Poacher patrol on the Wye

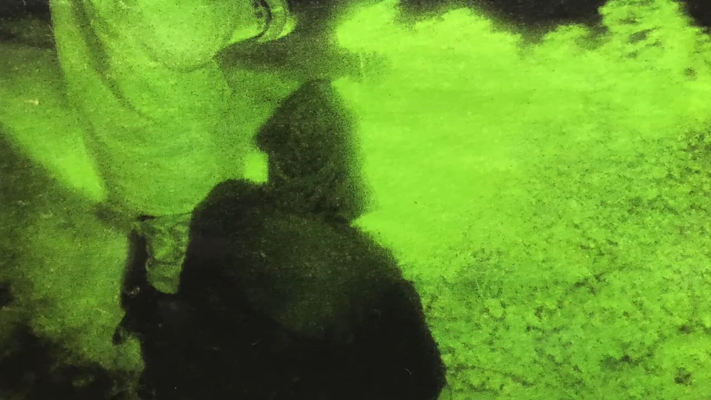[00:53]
and of course the brigadier was very happy with that so he took us down to the army camp and fit us all out with camouflage gear and all the rest of it.
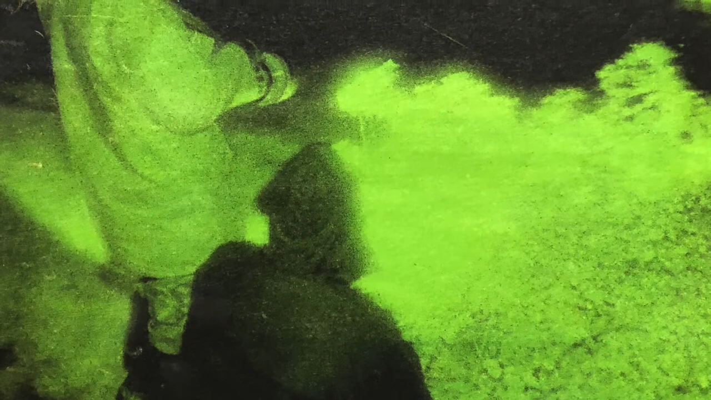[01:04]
Night sites, the army were just starting to use them then and we used to occasionally,
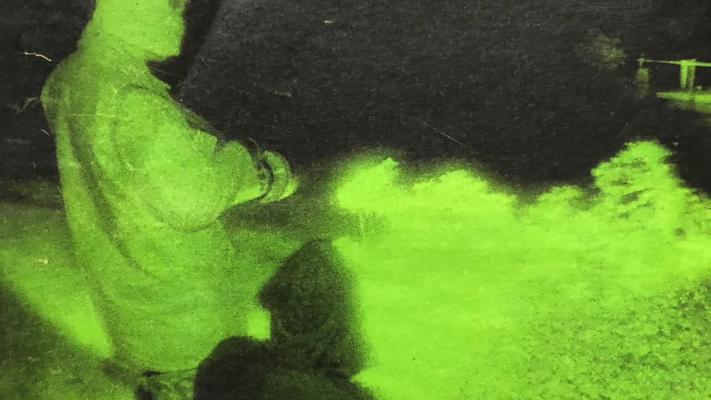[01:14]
I don't know where he got them from, but we ended up with some real good night sites that you could firstly watch everything on the river, you know.
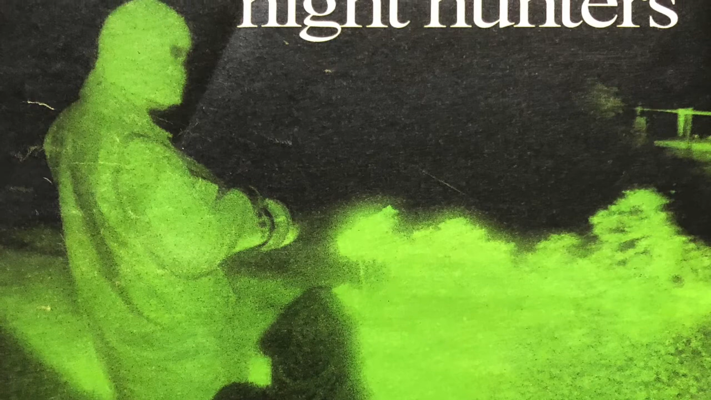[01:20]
Which was fantastic because you could watch the deer and everything that was moving about there, you know.